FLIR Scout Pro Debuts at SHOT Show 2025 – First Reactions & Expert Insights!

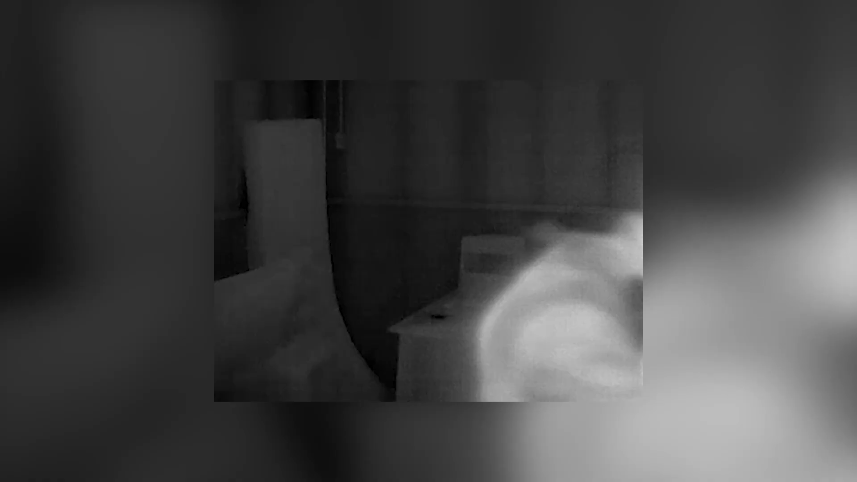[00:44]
So in low light conditions or in total darkness the camera picks up body heat,
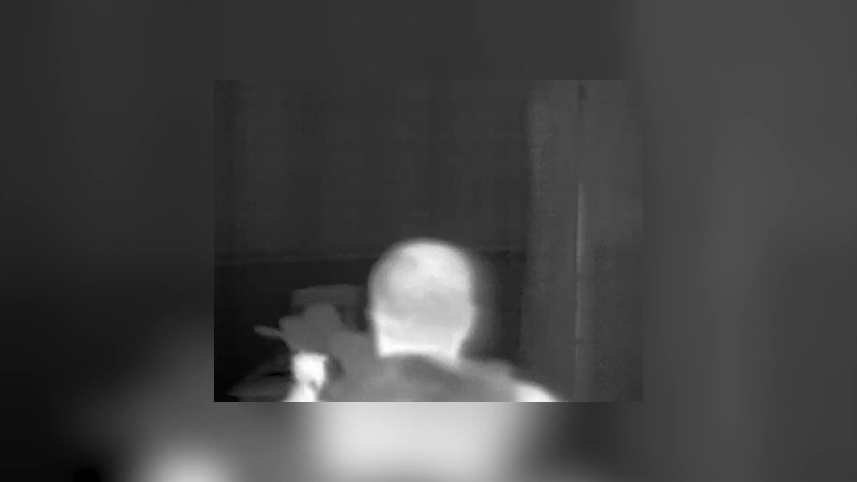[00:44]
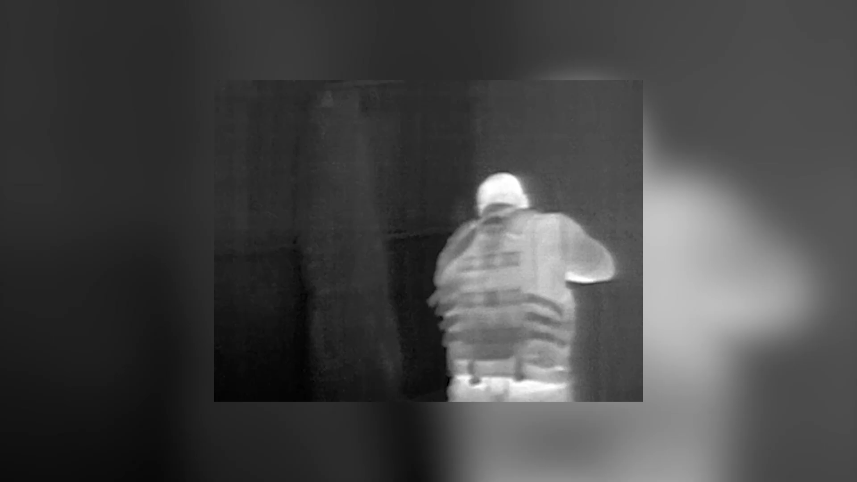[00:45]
whether from a person,
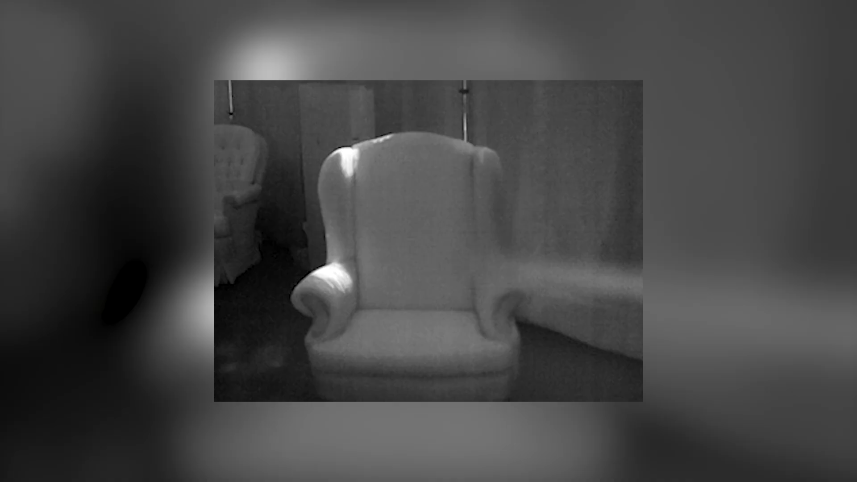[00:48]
an animal or an object which is still warm, let's say a running engine.
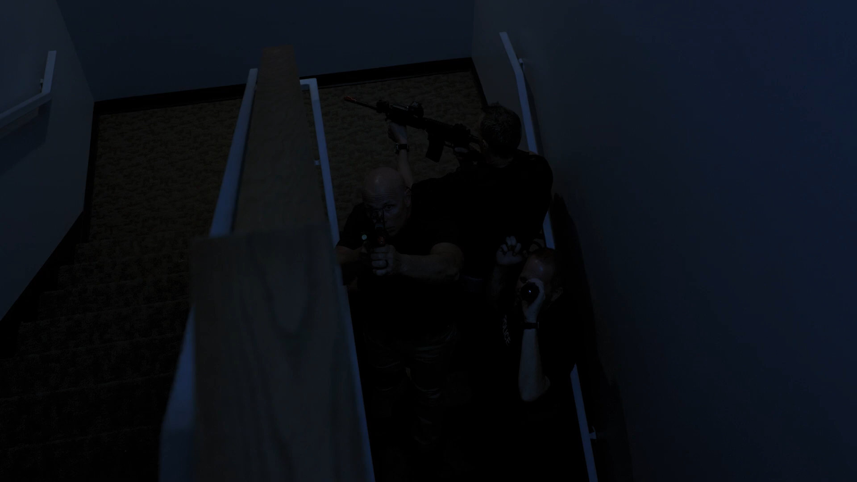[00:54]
You increase the safety of
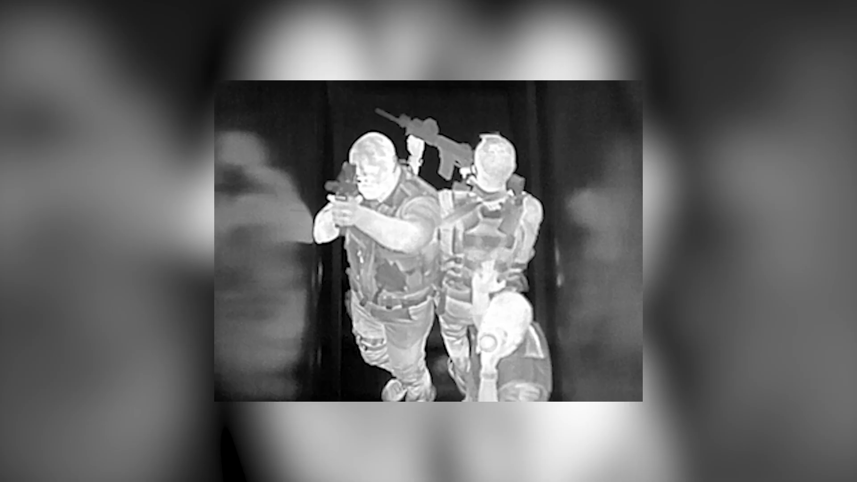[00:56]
the law enforcement and public safety professionals but also of the people being pursued or even criminals that are being surveyed.
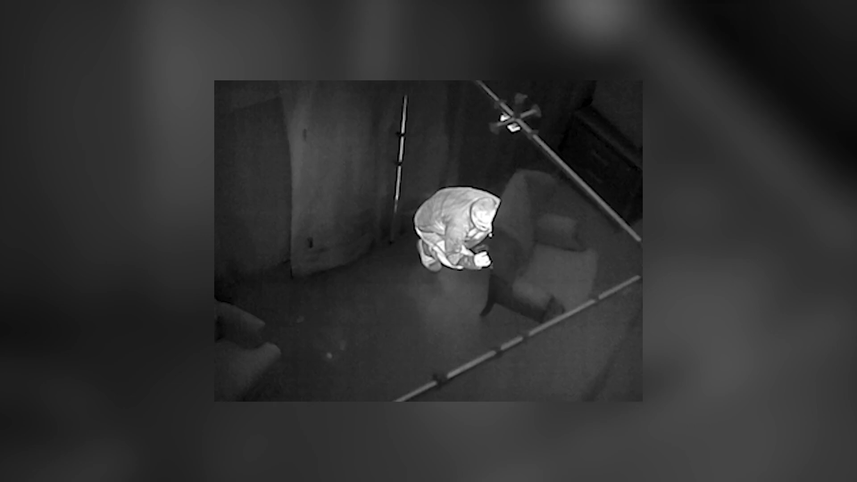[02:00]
Whereas some of these other devices that we've built in the past they have a range of over a kilometer.